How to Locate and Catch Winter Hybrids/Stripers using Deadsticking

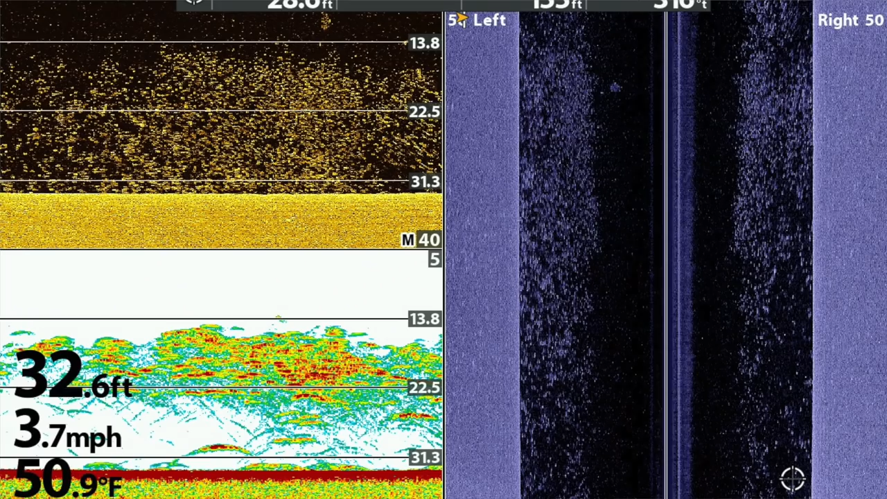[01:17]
On screen: depth 32.6 ft, water 50.9°F, speed 3.7 mph
This lake is full of bait fish, and it is, for the last few years,
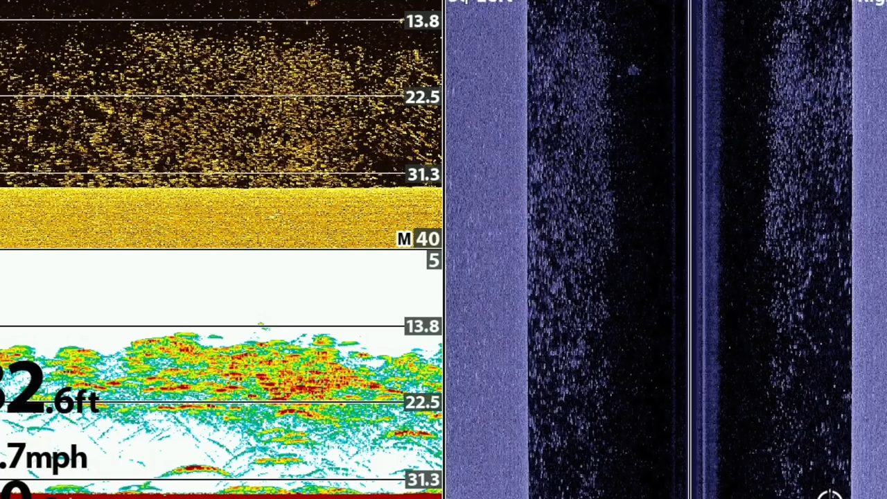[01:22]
I have had just no idea what to do in wintertime because there's so much bait for miles. All it is thick bait schools.
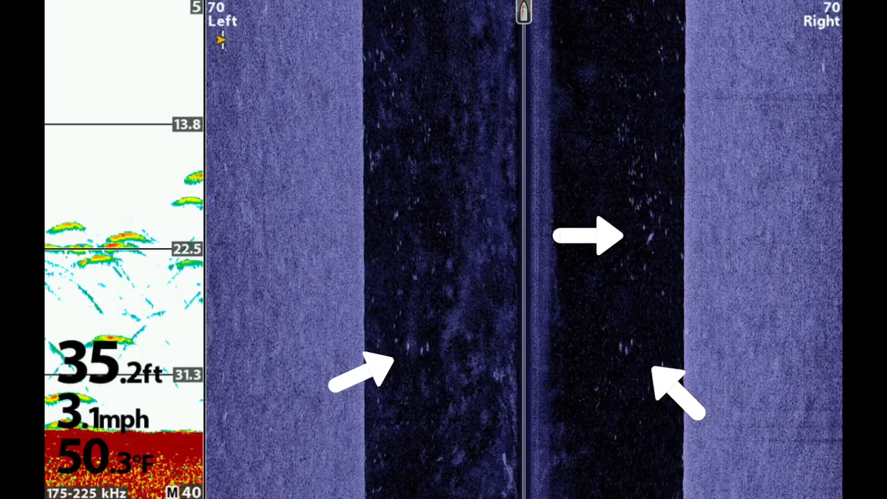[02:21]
On screen: depth 35.2 ft, water 50.3°F, speed 3.1 mph
and then you'll just see a few isolated members, a few isolated bigger returns. And I want to show you some examples of what that looks like on sonar. But there's a beautiful hybrid. That's a decent one for out here.
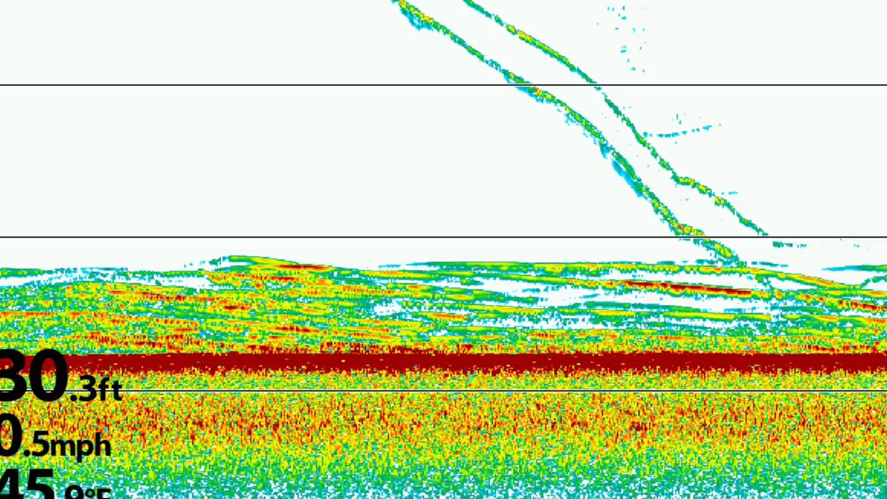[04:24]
I'll watch them descend into the water. I'll use 2D sonar, and I'll watch my baits go down. And usually I'm fishing the bottom bait around 23, the 24, 25 feet deep, and the top baits 2 to 3 feet above it.
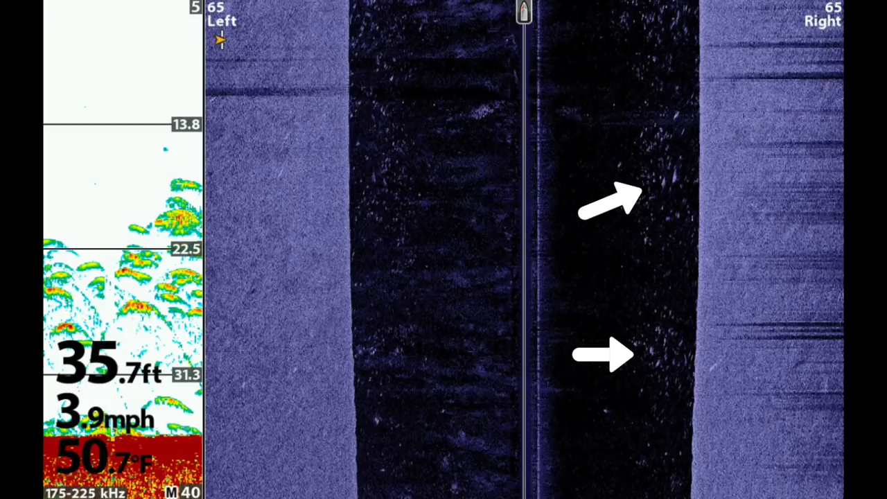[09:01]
On screen: depth 35.7 ft, water 50.7°F, speed 3.9 mph
kind of where they're thinned out because the hybrids are picking at it, so therefore the shad are swimming away from them.
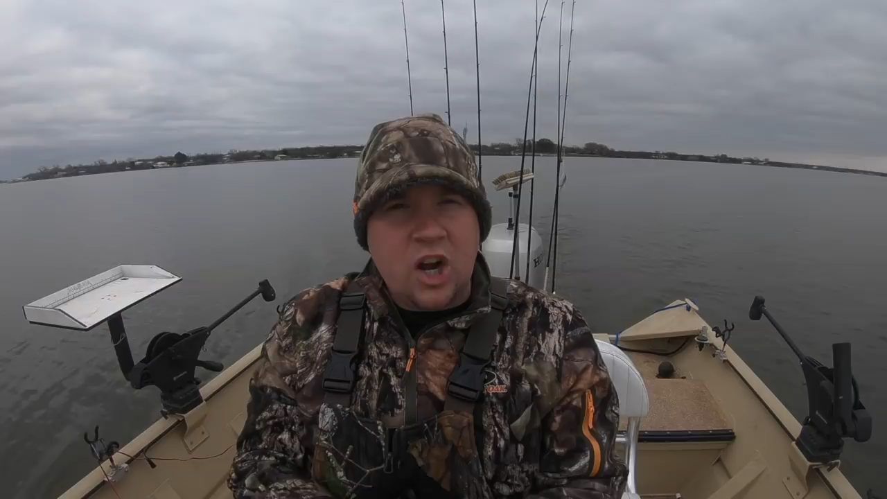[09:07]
But there's times today in particular where the shad's real thick,
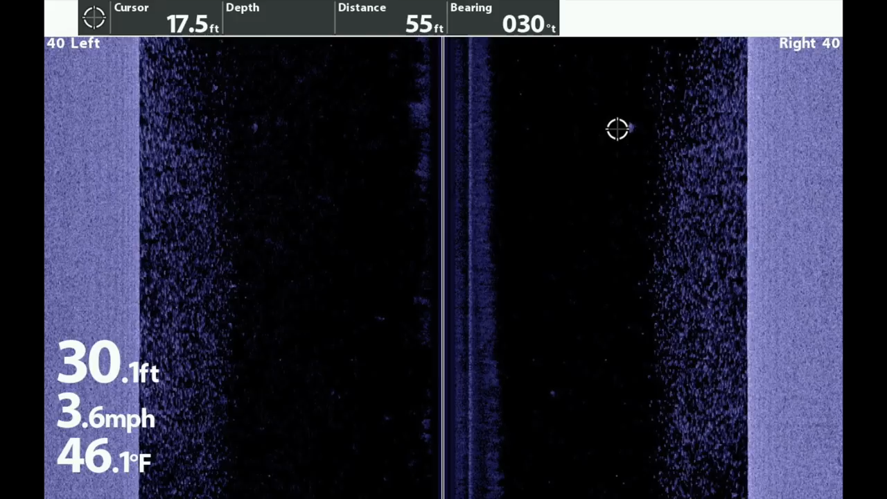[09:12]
On screen: depth 30.1 ft, water 46.1°F, speed 3.6 mph
and I'll just see a few hard returns kind of mixed in either above it or below it or in it, and I'll just stop and give it a try, and it's actually worked out real well.